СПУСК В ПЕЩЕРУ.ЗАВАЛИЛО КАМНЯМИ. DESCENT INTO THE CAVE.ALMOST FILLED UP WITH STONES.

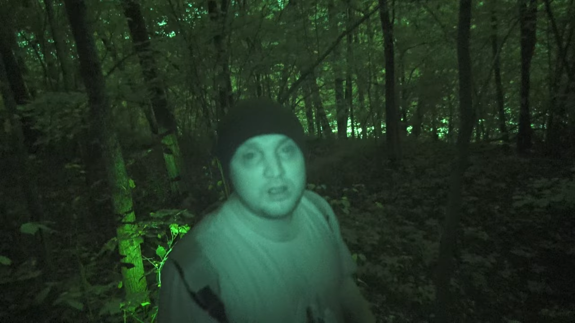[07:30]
Нет конкретной информации о том, как сюда вообще добраться, блядь. Вот в чем проблема. И мы уже, я надеюсь, направили.
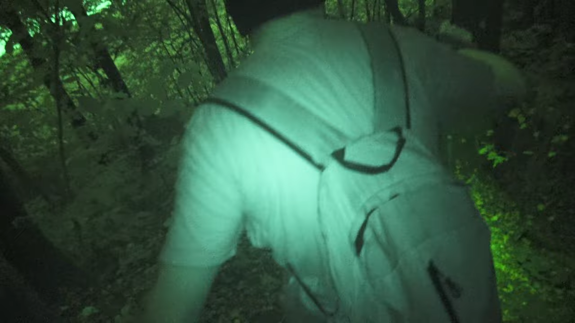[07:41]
Вот до дерева, смотри. Вот так вот.
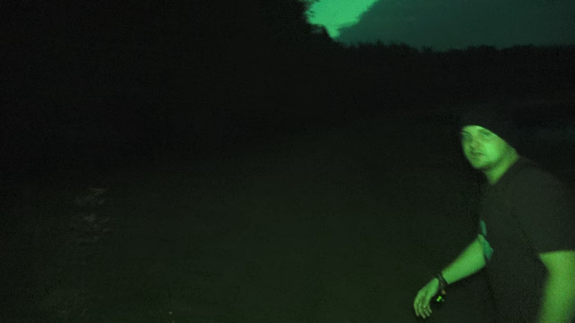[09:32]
То есть уже стемнело. Это что-то жесткое. Мы уже подустали, у нас сил осталось совсем немного.
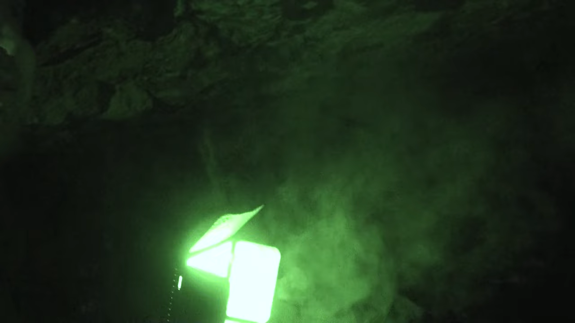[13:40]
И вот мы сейчас на это лево пробираемся под таким вот жестким обвалом вот этих подпорок.
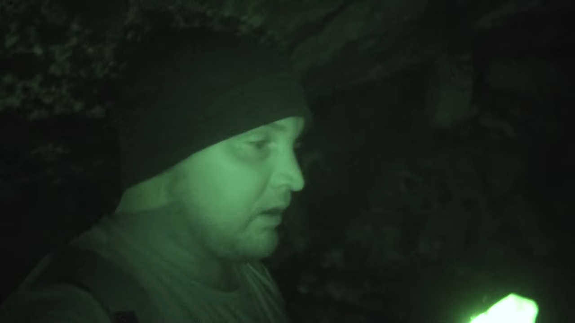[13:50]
Вглубь. Как раз наша цель сейчас... Наша цель сейчас... Друг мой, пожалуйста, только я тебя прошу, давай будем вот громко не кричать здесь.
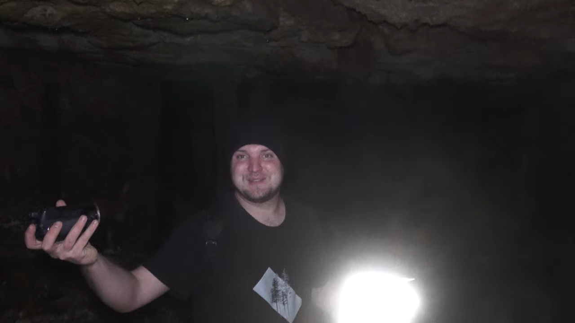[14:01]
Иначе, блядь, мало ли что.
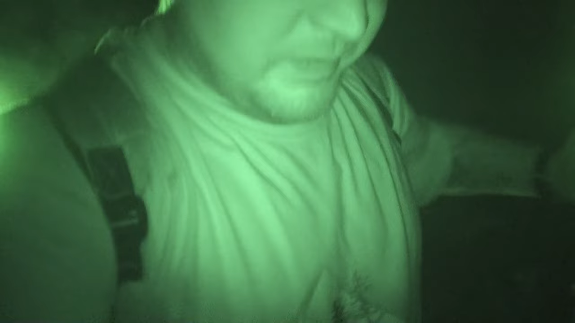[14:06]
Наша цель сейчас найти вагонетки летучих мышей, кстати. Да, надо обращать на это внимание, потому что... Вал, видишь? Это обвал. Просто...
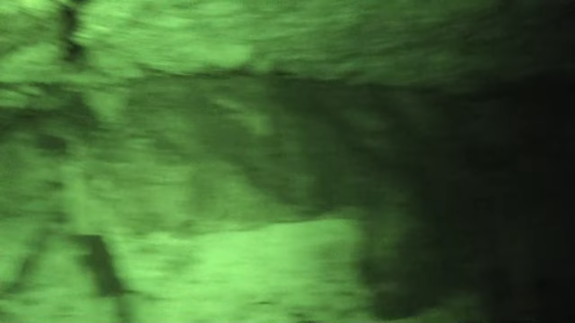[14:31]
Так, аккуратно. Нам эти вагонетки нужно найти сейчас.
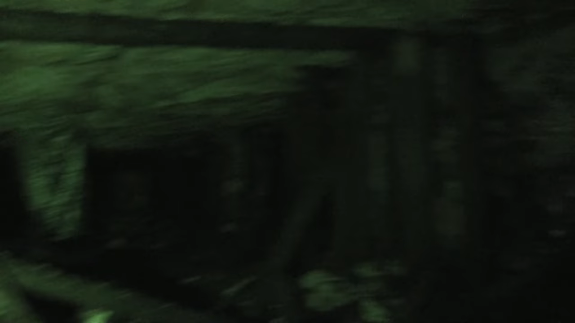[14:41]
Блядь, как тут все жестко, это опасно. Это вот, наверное, знаешь, я знаю, что это такое.
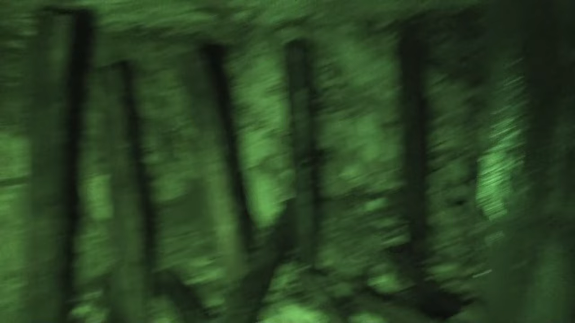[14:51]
Это, наверное, для сбора воды в этот цвет, да? Сколько воды тут.
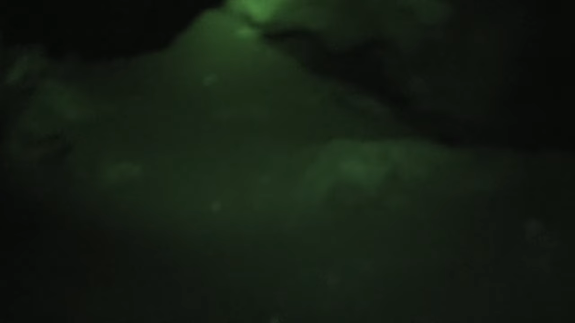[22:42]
Так. Вот так, там какой-то пролаз, вот туда вот нам лезть. Это... Блять, камни. Чё там, угораешь? Я тут практически вертикальный подъем. Портфель. Раз, сумка не даем. Фух.